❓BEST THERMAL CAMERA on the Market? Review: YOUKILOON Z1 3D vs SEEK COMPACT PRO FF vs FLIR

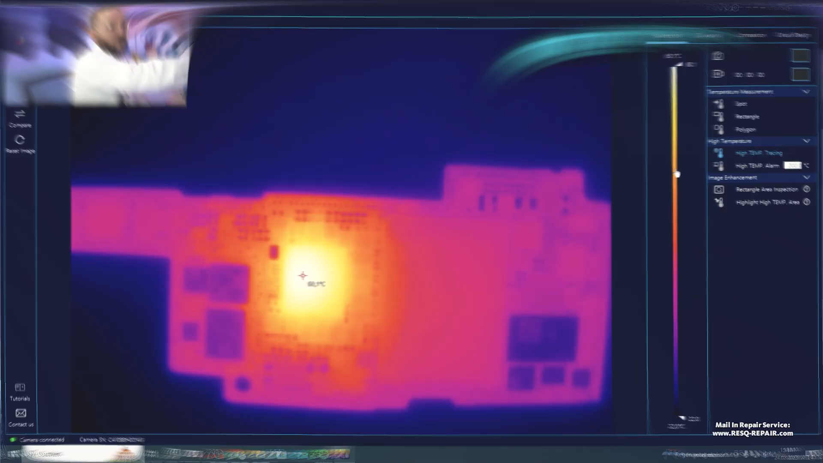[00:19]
Let's directly go for a cam which isn't modified by a macro lens at this point.
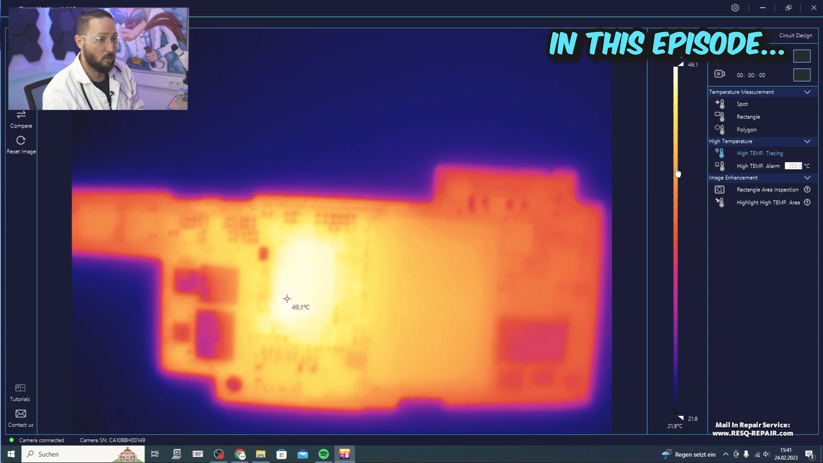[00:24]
On screen: scale bottom 21.8°C
This is really, really a good resolution for that.
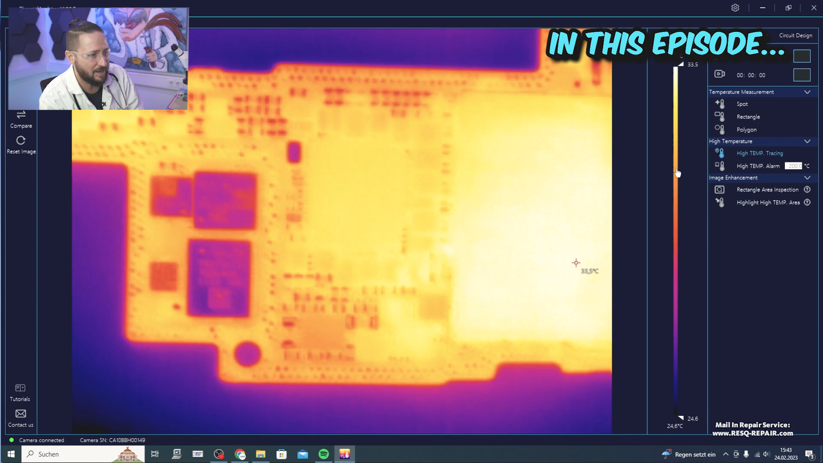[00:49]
On screen: scale bottom 24.6°C
You can almost see everything, every cap, every resistor, everything. Okay so it's almost like a microscope.
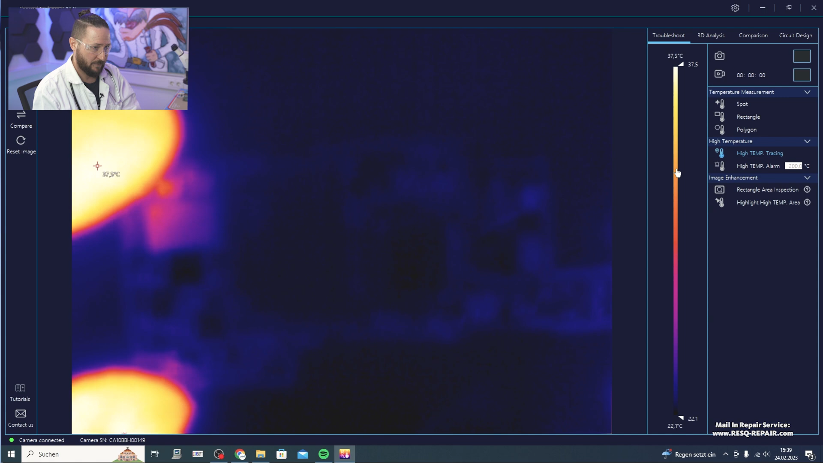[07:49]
On screen: scale top 37.5°C, scale bottom 22.1°C
a modification and we go under the thermal cam. So what's pretty important is that you can zoom in and zoom out and you can sharp the image by just rotating here. Okay. So you can get a job like this.
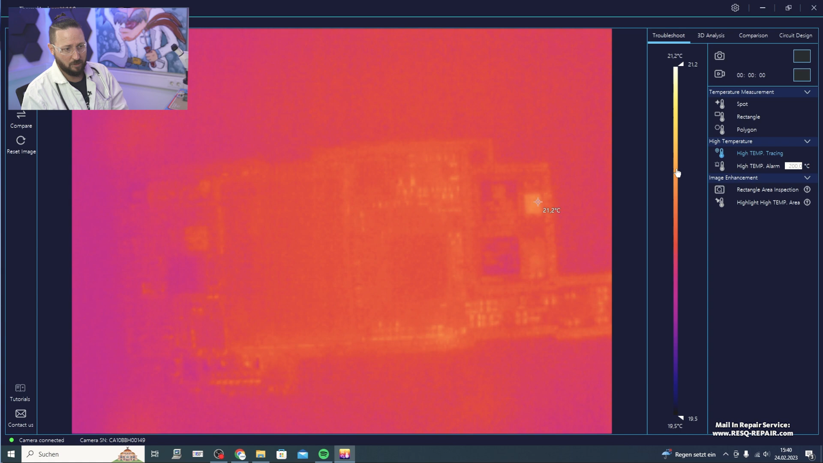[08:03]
On screen: spot 21.2°C, scale top 21.2°C, scale bottom 19.5°C
Always, if you work with a thermal cam and want to see more without doing a lot of things,
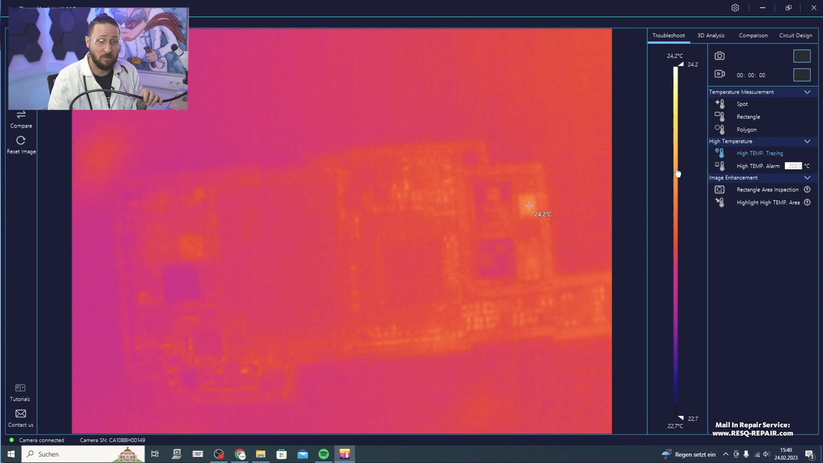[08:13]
On screen: scale top 24.2°C, scale bottom 22.7°C
it's just like, heating up the board one time. Okay. I just adjust my temperatures and airflow.
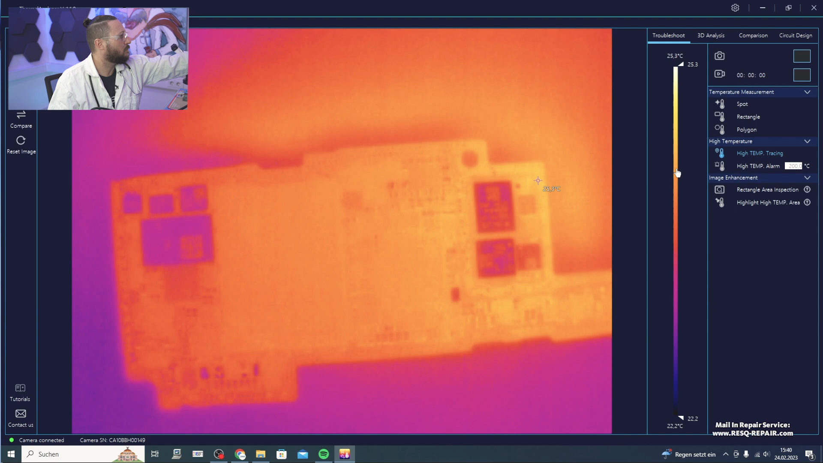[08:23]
On screen: scale top 25.3°C, scale bottom 22.2°C
So, and I heat the board up one time.
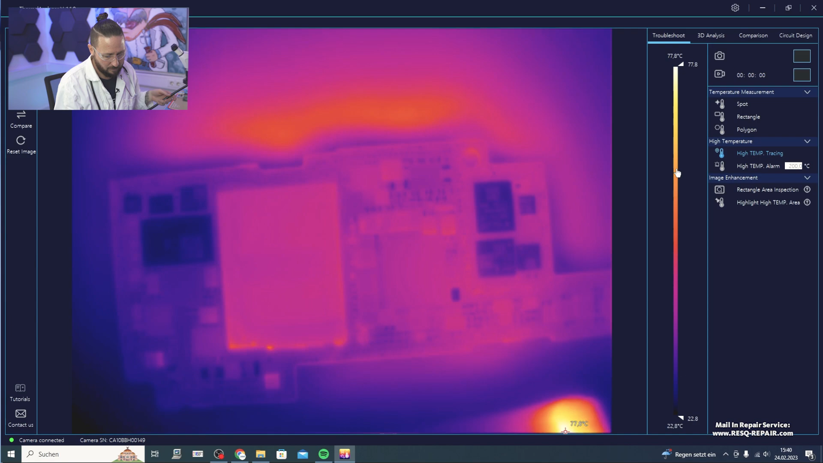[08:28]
On screen: scale top 77.8°C, scale bottom 22.8°C
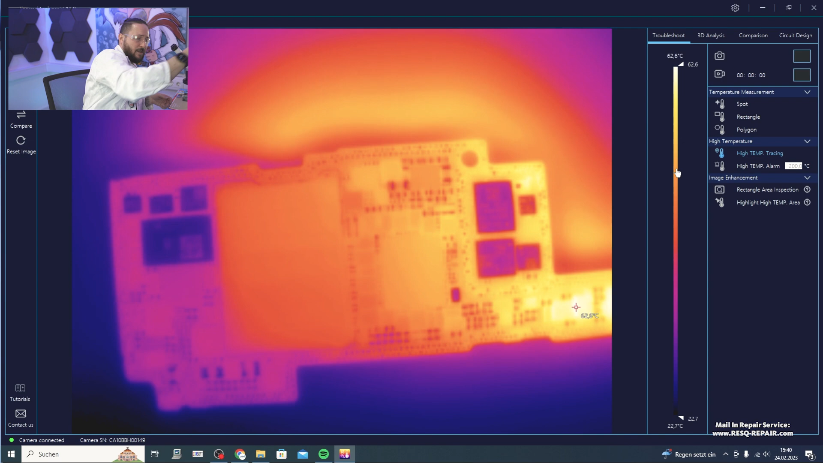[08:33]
On screen: scale top 62.6°C, scale bottom 22.7°C
So here you can see that's the image. Now, if the cam is not modified.
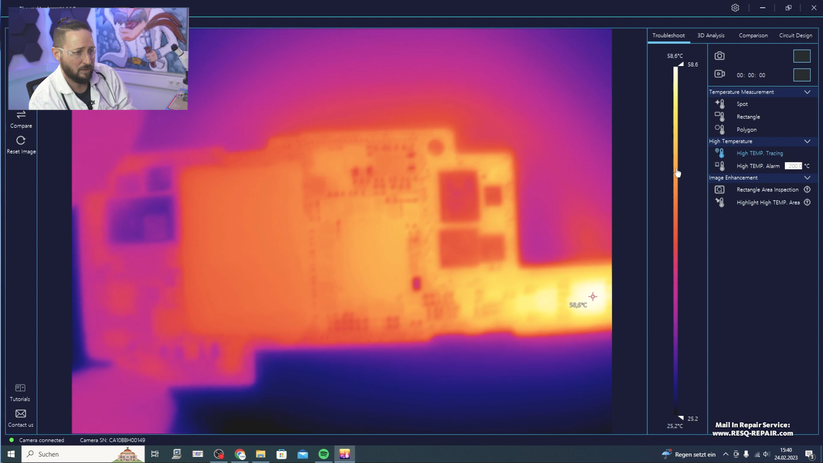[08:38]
On screen: scale top 58.6°C, scale bottom 25.2°C
So this is a full shorted logic board out of an iPhone 13 Pro. So you won't see a cap lighting up, but you see a point at the main power IC.
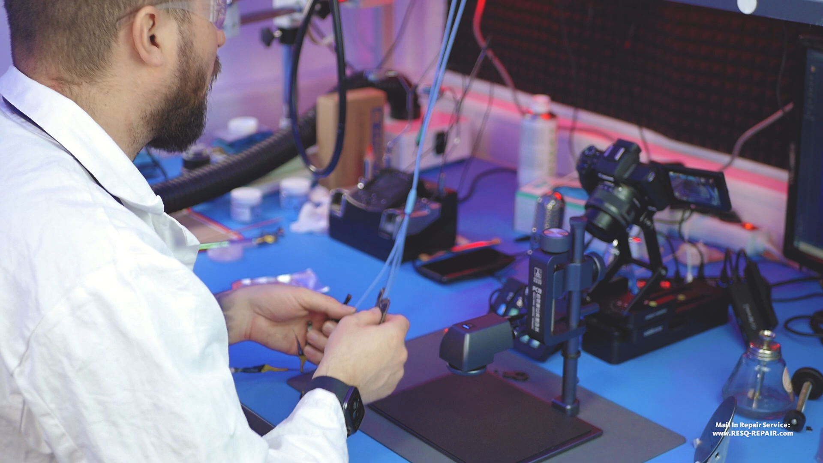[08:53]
And I want to show you how it looks if you use it without a modification.
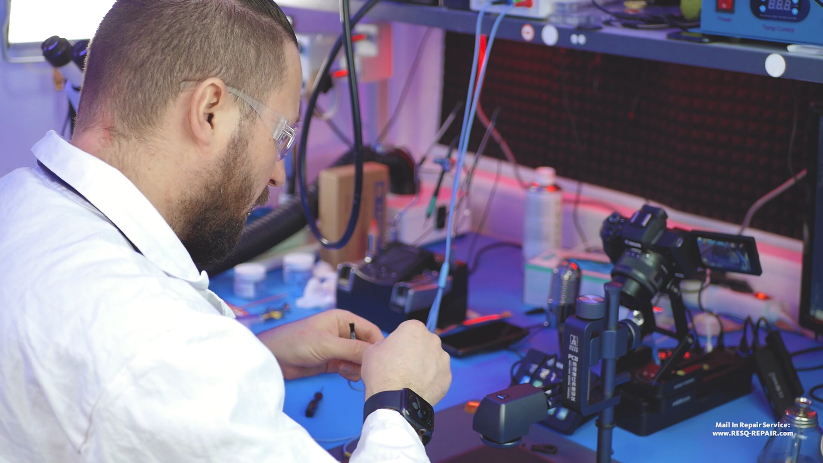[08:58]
So if you use this thermal cam without a modification,
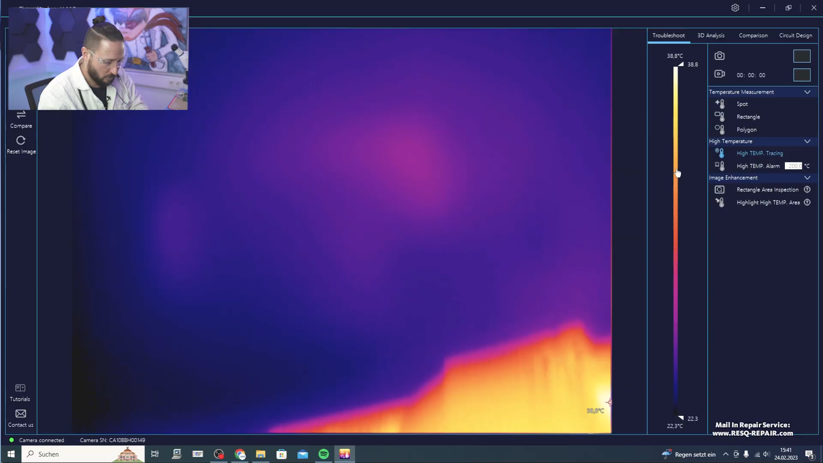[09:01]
On screen: scale bottom 22.3°C
you can see it exactly like this.
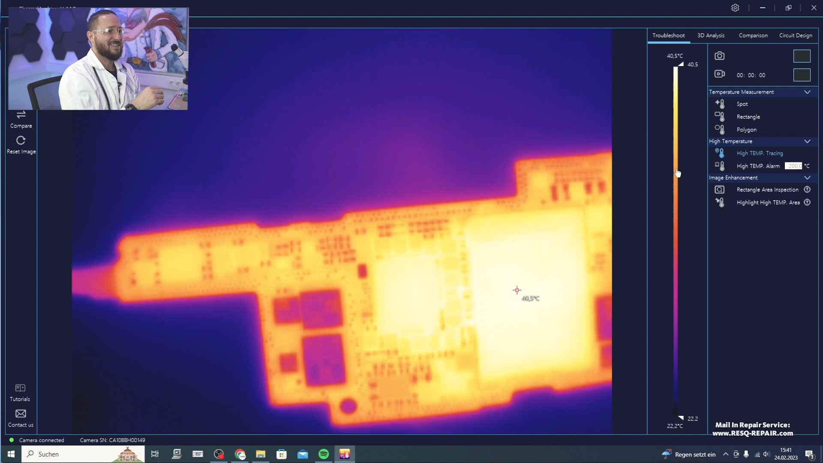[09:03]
On screen: spot 40.5°C, scale top 40.5°C, scale bottom 22.2°C
Okay. And for a cam, which isn't modified by a macro lens at this point,
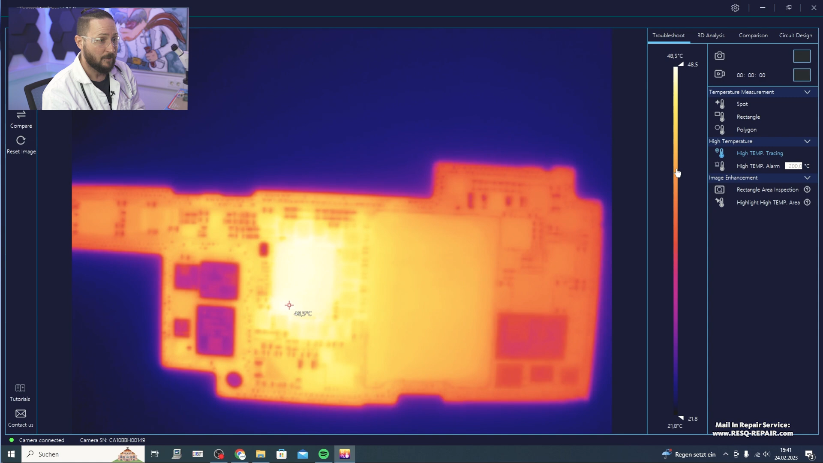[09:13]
On screen: spot 48.5°C, scale top 48.5°C, scale bottom 21.8°C
this is really, really a good resolution for that. So if you see, so we don't have a cap lighting up.
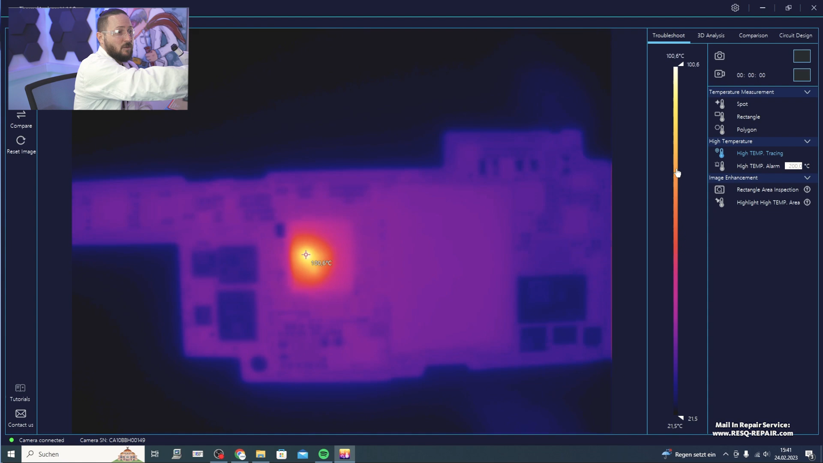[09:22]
On screen: scale top 100.6°C, scale bottom 21.5°C
So it's straight power. I see this board had the problem that somebody injected 18 volts directly into the board. So it's dead. So it's dead.
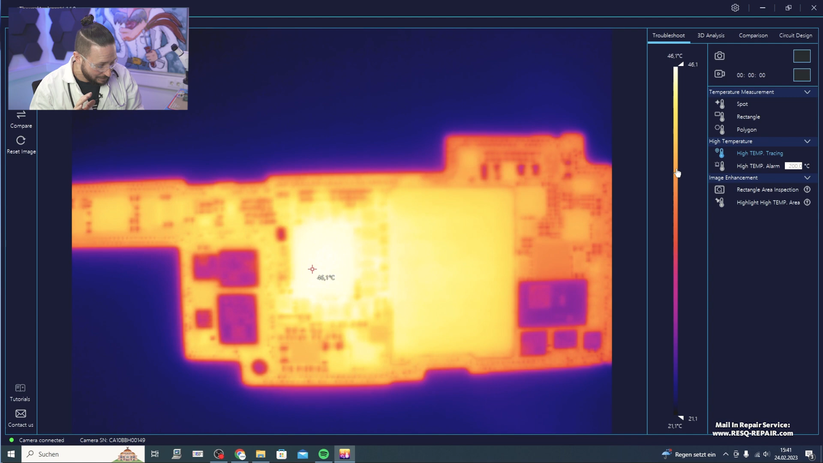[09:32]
On screen: spot 46.1°C, scale bottom 21.1°C
Yeah. So main power IC is lighting up.